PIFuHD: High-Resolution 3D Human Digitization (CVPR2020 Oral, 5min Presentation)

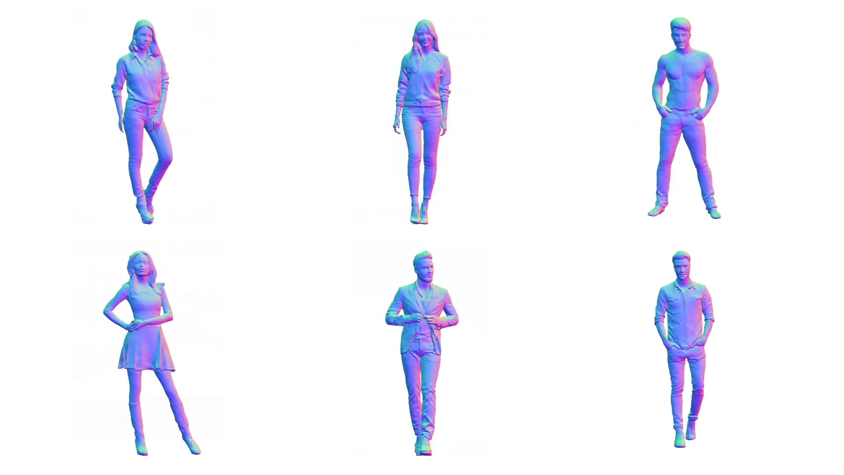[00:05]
PyFuHD, that recovers face-full details of the person in 3D at 1K resolution from a single image fully automatically.
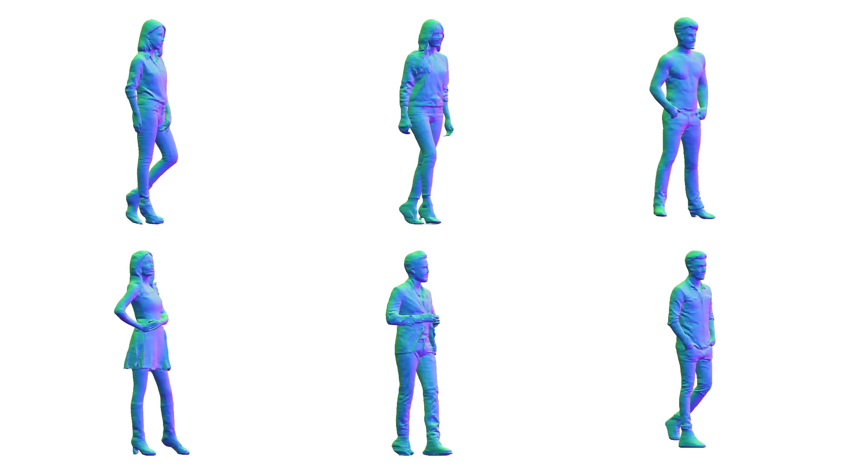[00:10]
Many human reconstruction methods rely on a parametric model for regression. However, the prediction is typically a naked body and all the personal details such as hairstyles and clothing are ignored. On the other hand, model-free regression approaches have demonstrated higher flexibility and expressiveness. As a result, we can recover details present in the input image more accurately. However, the previous methods rely on explicit shape representations such as voxels,
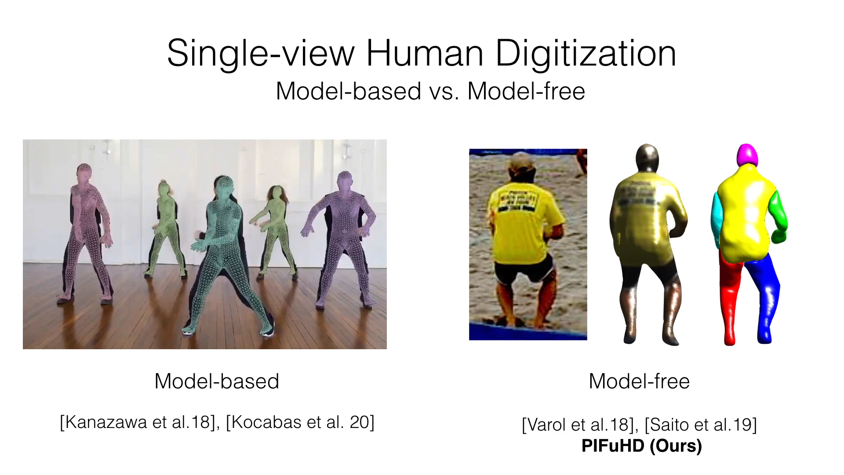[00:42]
limiting the resolution due to the high memory footprint. To address a resolution limitation, last year we proposed a pixel-aligned implicit function, PyFu.
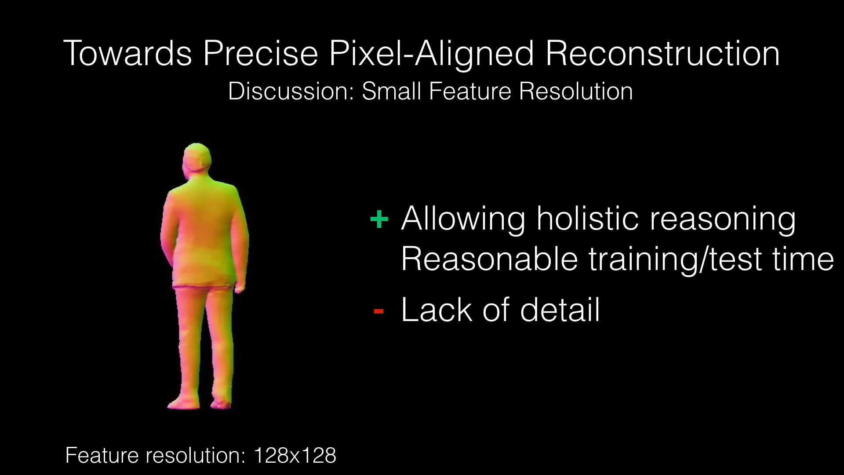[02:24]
holistic reasoning is indispensable. Moreover, small resolution allows us to train the model with a reasonable amount of time. The downside is limiting the expressiveness up to the small resolution, resulting in less detailed reconstruction than the original input image.
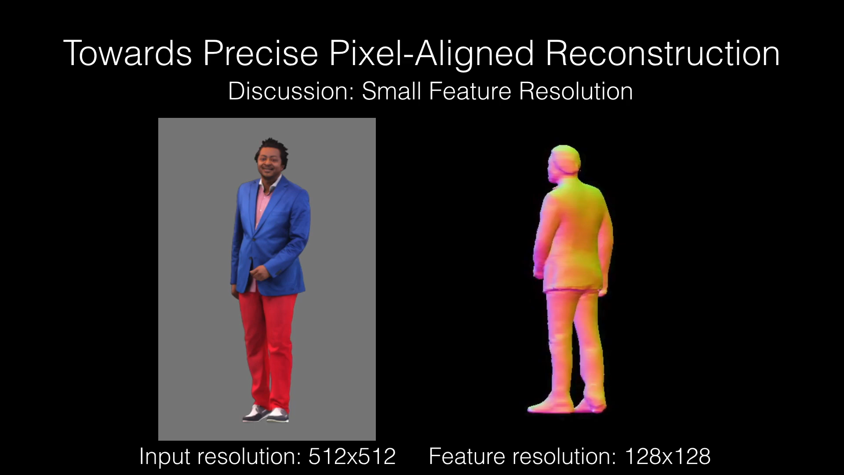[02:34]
What about utilizing a shallow but high-resolution image encoder?
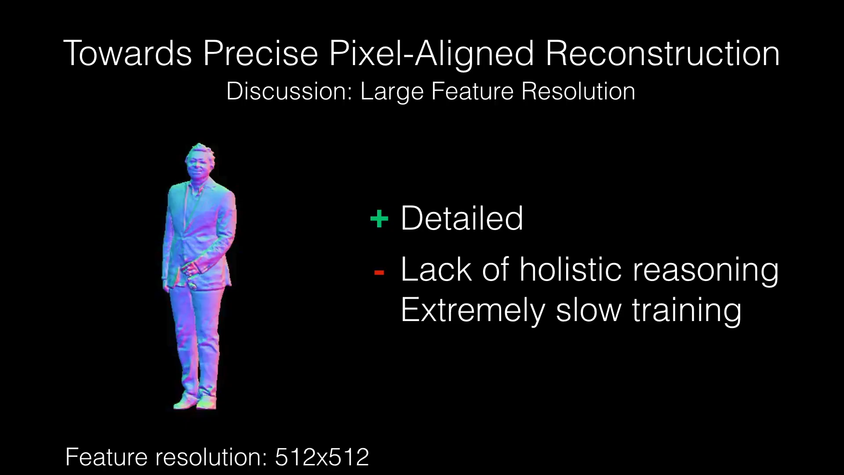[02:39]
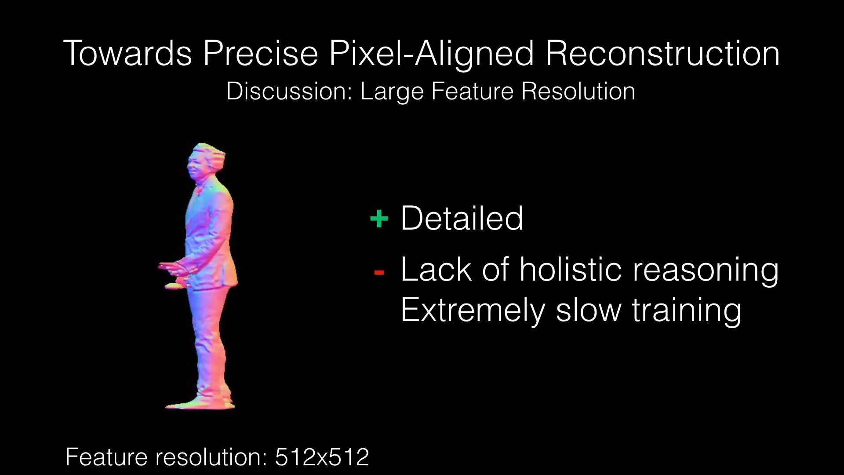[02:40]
Although the result becomes sharper and more detailed, the reconstruction is prone to artifacts due to the lack of global information.
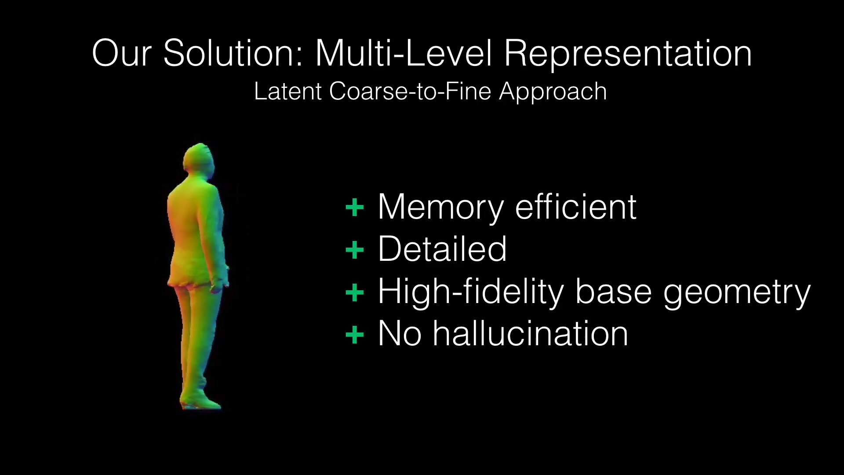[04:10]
our latent multi-level representation achieves high-fidelity detail 3D reconstruction in a memory-efficient manner.
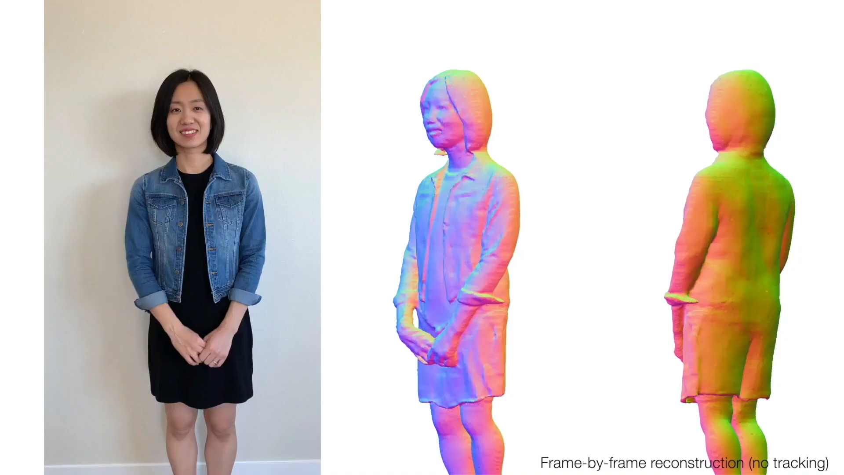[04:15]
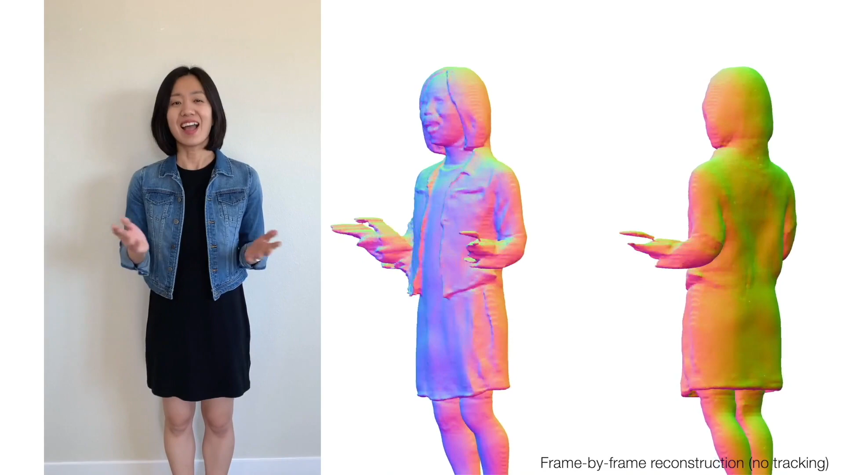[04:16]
I will show you our reconstruction results from video sequences.
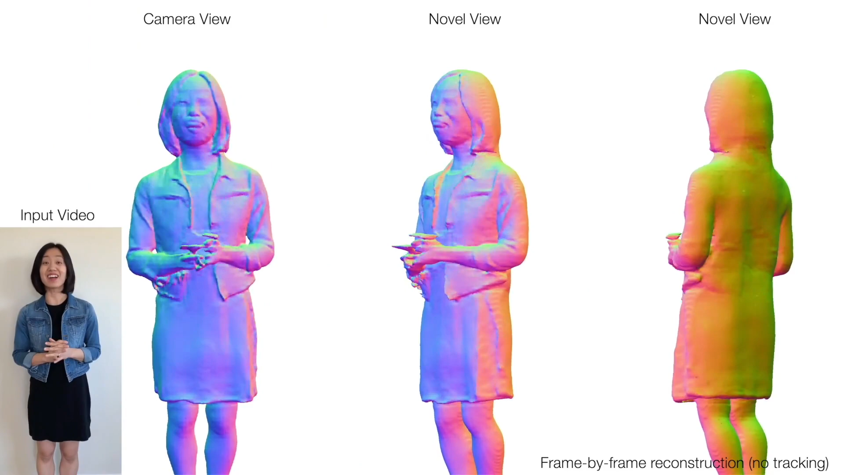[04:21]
Now we can recover highly detailed geometry from a self-captured video, frame by frame, not only for the front side but also for the back side.
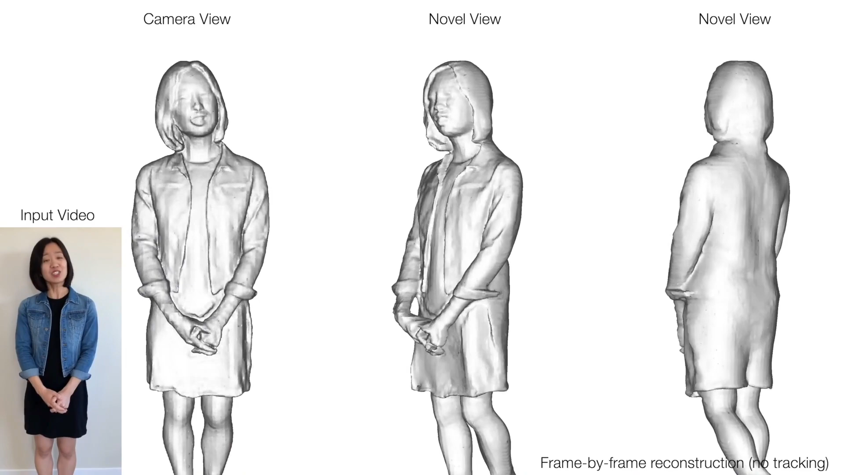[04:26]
Note that they are raw outputs from pyfu HD without any post-processes.
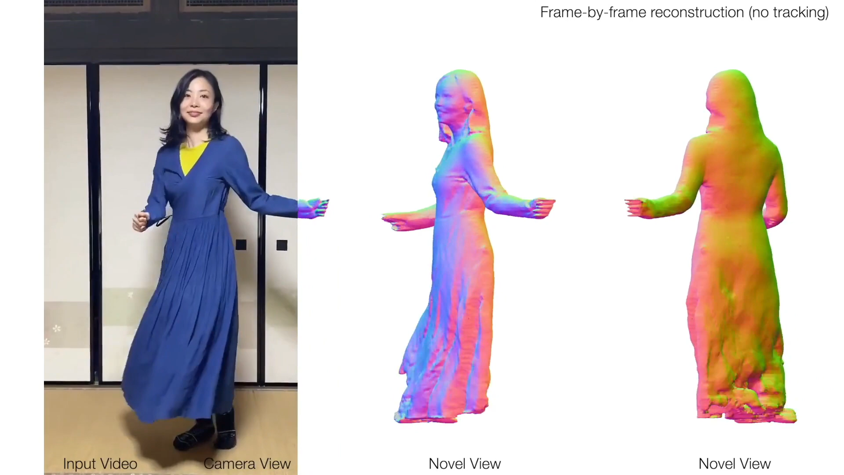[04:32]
We have also improved the fidelity of the back side geometry by conditioning the network with the inferred surface normal for the back side.
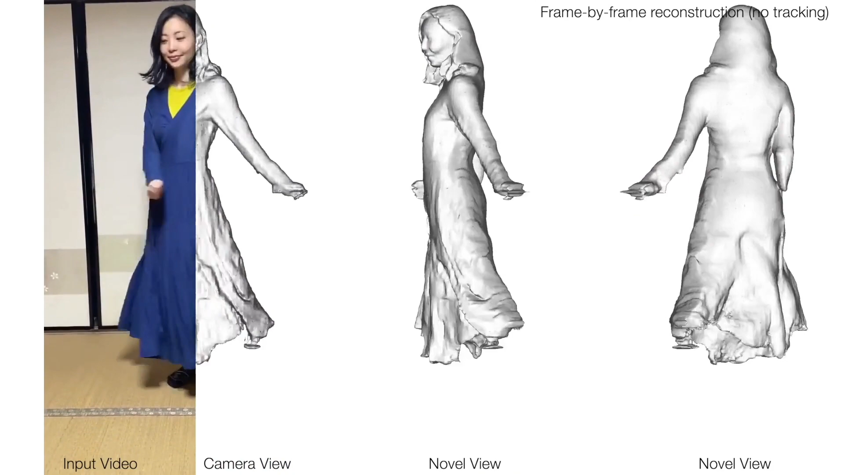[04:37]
Please check out our paper for details and the ablation studies.